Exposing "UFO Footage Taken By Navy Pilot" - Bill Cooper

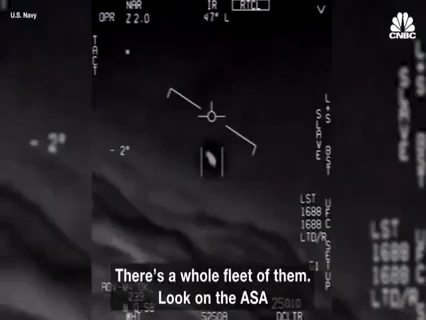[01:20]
There's a whole fleet of them. Look on the ASA. My gosh. They're all going against the wind.
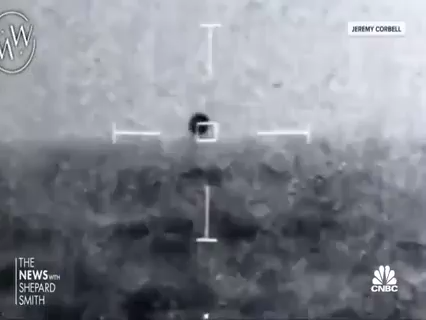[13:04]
On a pitch black night off the coast of California, newly leaked video allegedly shows one of the U.S.
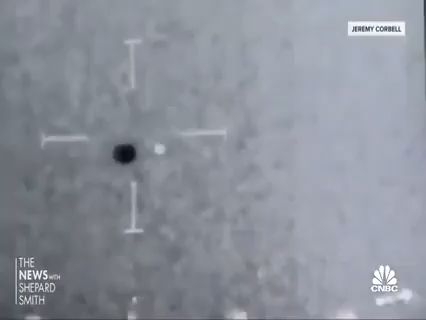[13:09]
Navy's stealth ships tracking an unknown object in the sky.
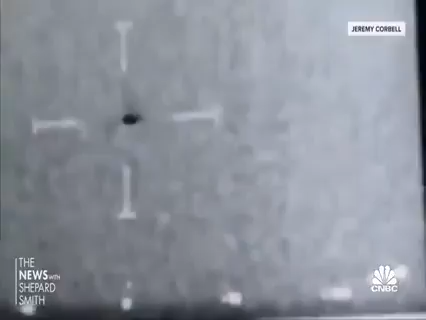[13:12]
And after a few minutes, the